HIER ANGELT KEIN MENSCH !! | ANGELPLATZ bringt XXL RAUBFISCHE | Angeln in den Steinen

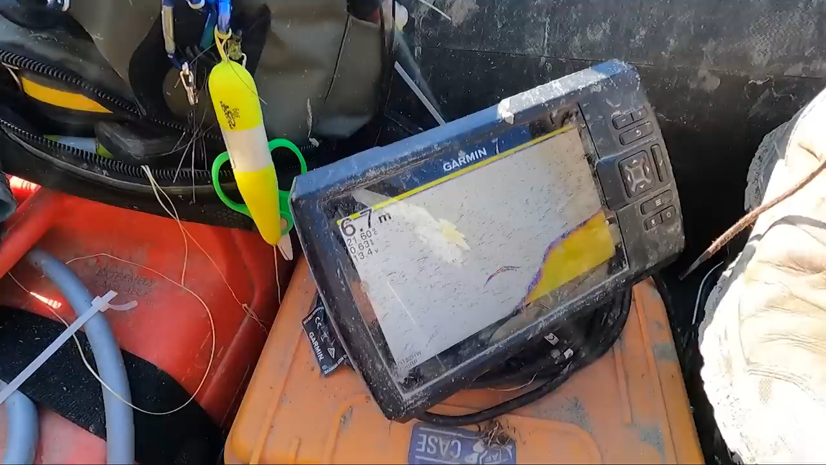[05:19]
On screen: depth 6.7 m
Wir sind jetzt relativ nah am Ufer, ich fahre jetzt mal ein bisschen nach außen.
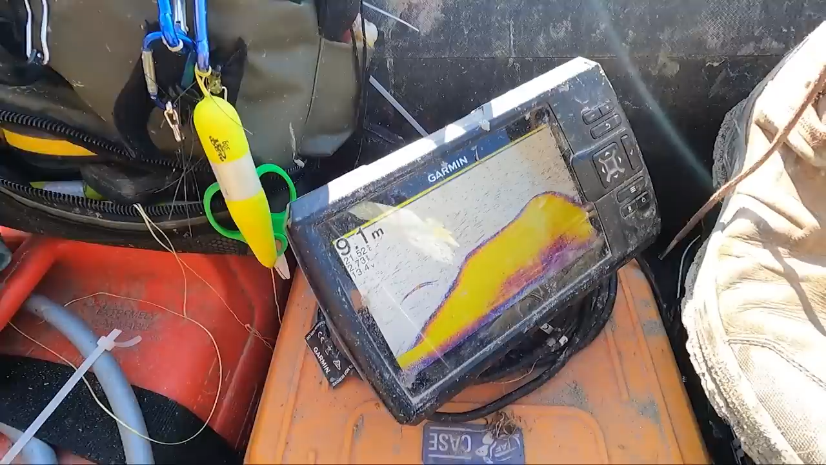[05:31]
Seht ihr jetzt diese Kante hier?
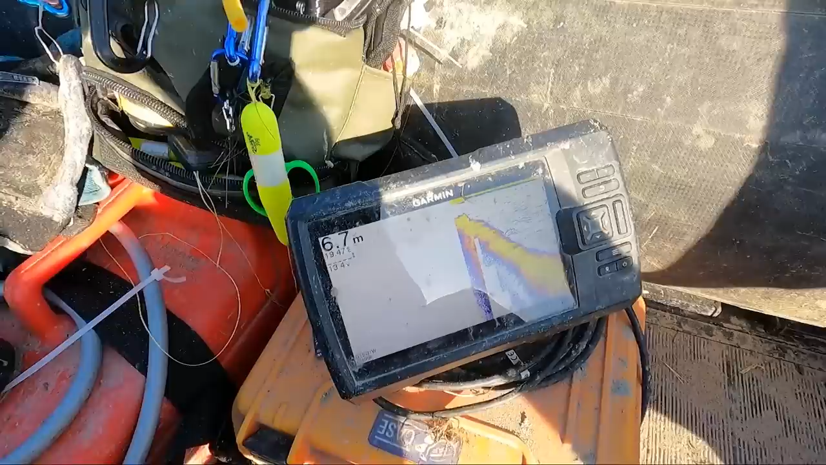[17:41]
On screen: depth 6.7 m
Hier seht ihr jetzt schön, wie die Steinpackung abfällt, fast sogar senkrecht, ne, geht die runter. Hier ist der erste Packungsfuß, wie so eine Treppe ist es hier aufgebaut. So, jetzt fahren wir mal ein bisschen weiter raus.
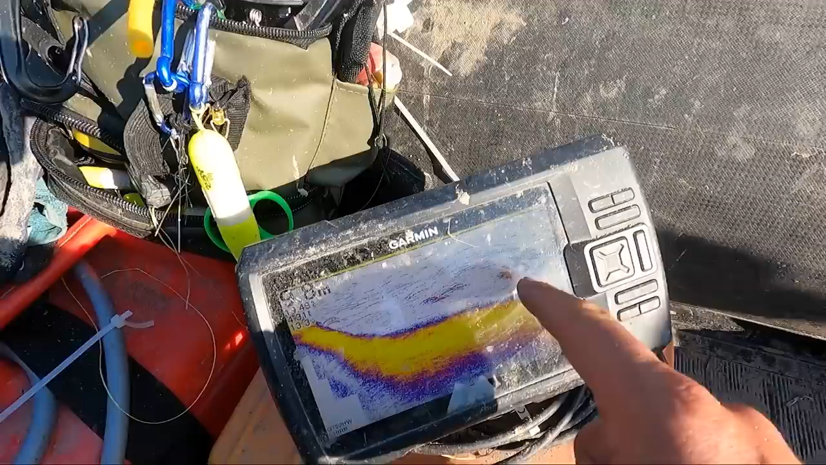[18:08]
Und genau hier in diese Kante, hier oben seht ihr Kleinfischschwärme.
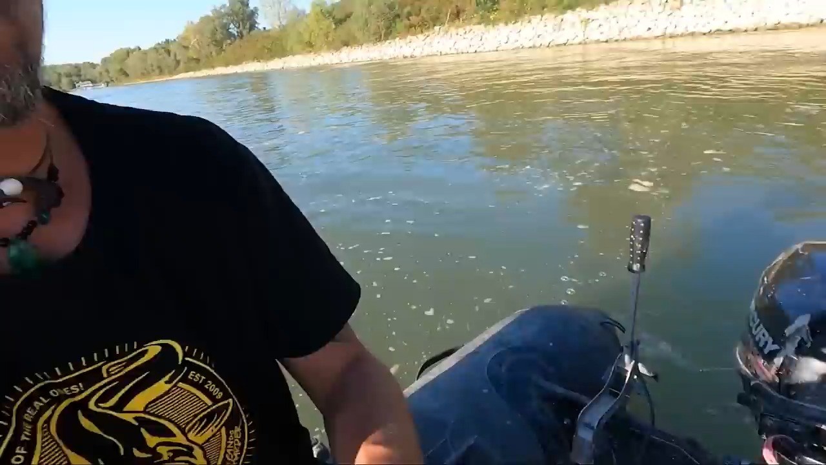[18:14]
Auf der anderen Seite lacht uns gerade eine Ente aus. Das kann doch nicht sein. Hier oben, genau an dem Kantenfuß, seht ihr Kleinfischschwärme.
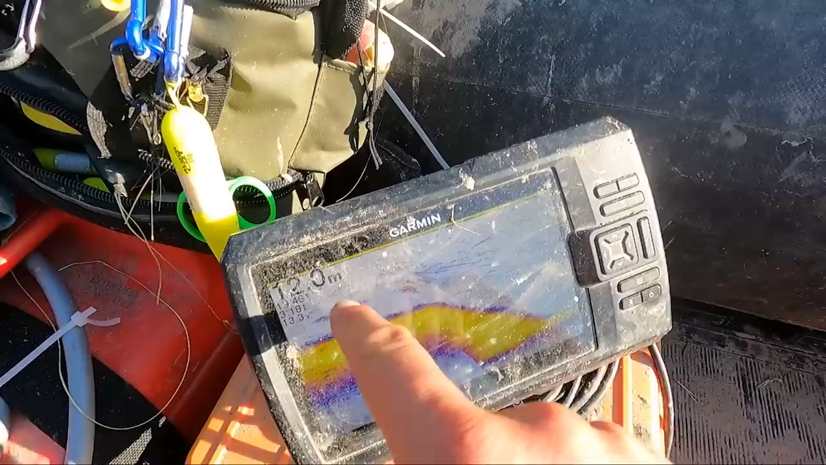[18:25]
Hier steht Fisch drauf. Und ich vermute, dass die Welse,
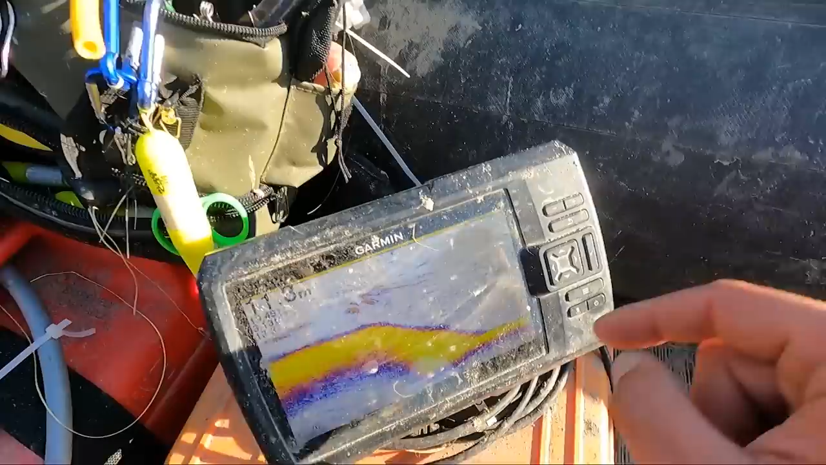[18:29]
ich mache mal den Motor aus, hier ist das normale Flussbett.
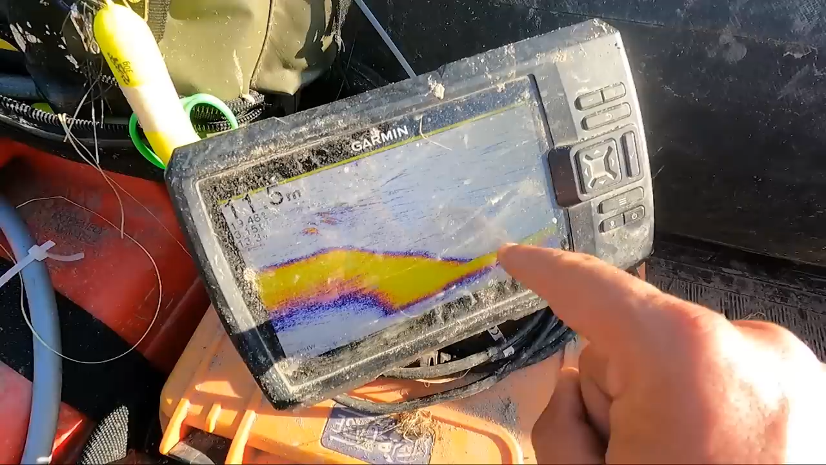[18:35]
Ich vermute, dass die Welse dann von hier hochschießen, um zu jagen.
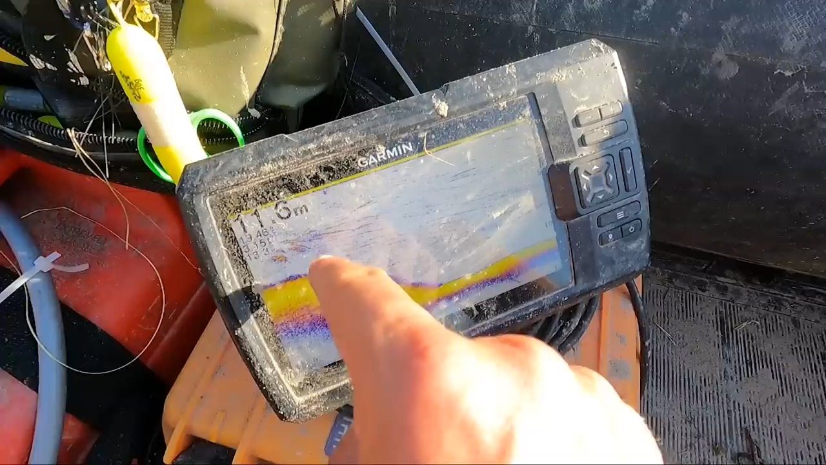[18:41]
Und in diesem Bereich hier, da versuche ich die U-Posen zu setzen, dass die Fische schön über diese Kante hier stehen und der Waller dann direkt da reinballern kann. Das ist der Plan.